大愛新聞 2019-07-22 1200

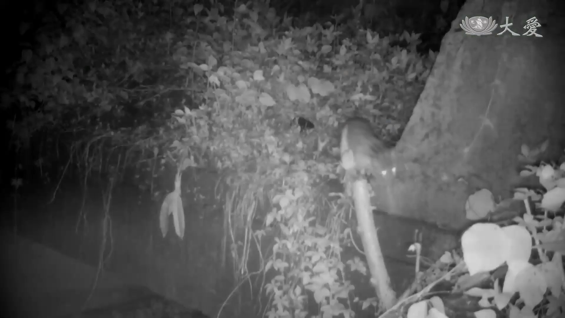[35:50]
是猎犬的出现干扰石虎
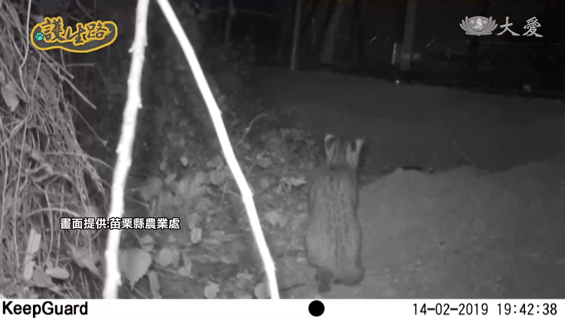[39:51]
那这种相机在完工的当天就有拍到石虎就是坐在围网外那就是看着这个来往的车辆连续坐了三天
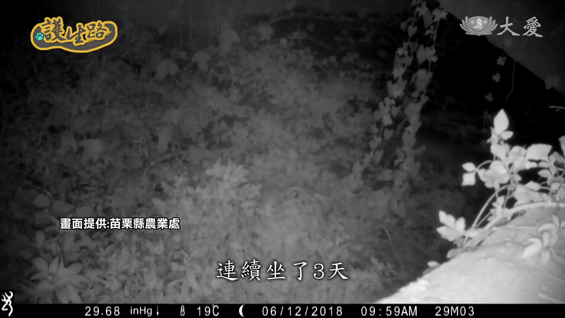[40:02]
后来就是放弃了就是往下走走到那个我们想要它走的那个排水箱寒过去那其实这个也算是初步的一个成果水门在这里对
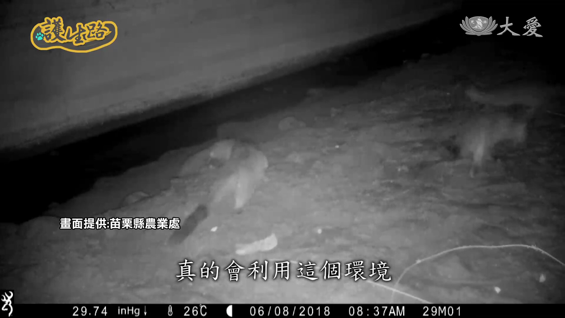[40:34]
环境去减少它穿越苗29的这个机会